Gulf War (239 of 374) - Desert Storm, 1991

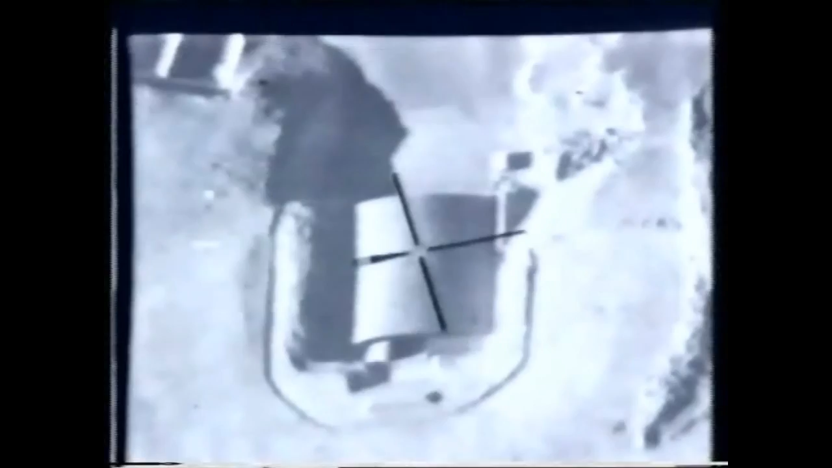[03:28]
This video from a similar mission yesterday shows how effective these bombing raids are being against Iraqi-hardened aircraft shelters.